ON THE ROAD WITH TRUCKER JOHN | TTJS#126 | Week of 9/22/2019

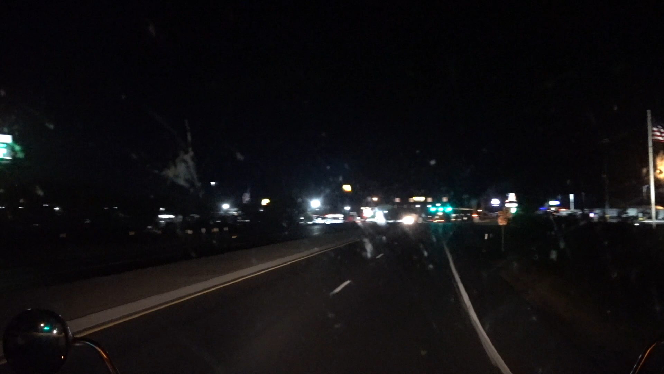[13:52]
All right, we are arriving at Harrisburg, Pennsylvania. It's 10:28 p.m. 76 degrees here. We've got 20 minutes left on our clock. We're gonna get fuel and then park.
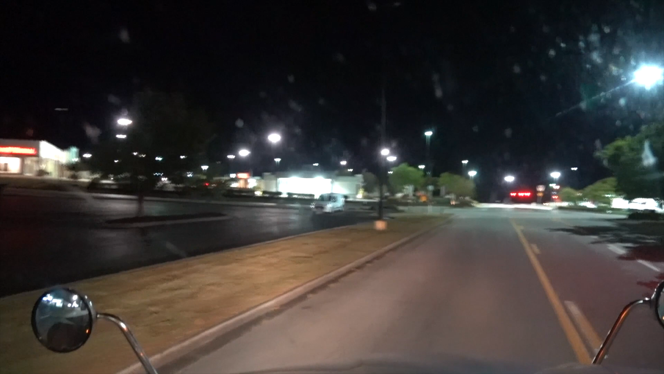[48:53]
Turn left. It's 61 degrees right now.
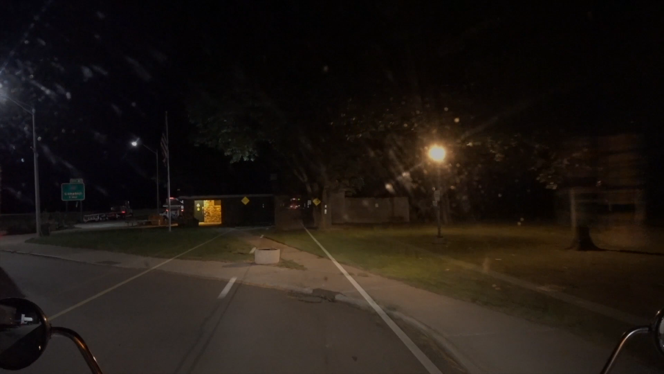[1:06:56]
that was a waste of time. They had the lights flashing, saying truck inspection, but there ain't no truck inspection going on. I must have been in there earlier and forgot to turn them off. Either that or somebody figure out how to turn them on.
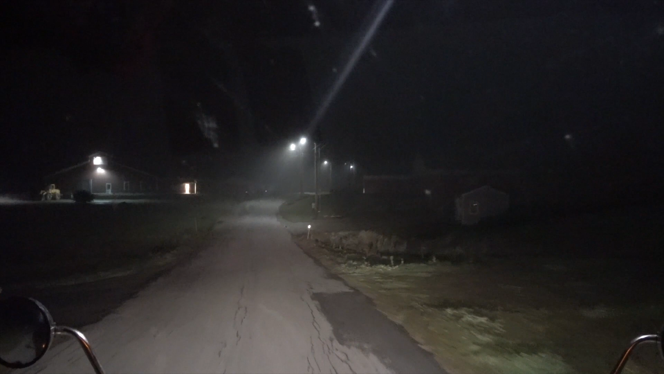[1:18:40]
right, we have arrived at Pete and Greg's Organic Eggs. You go past the building here, I believe.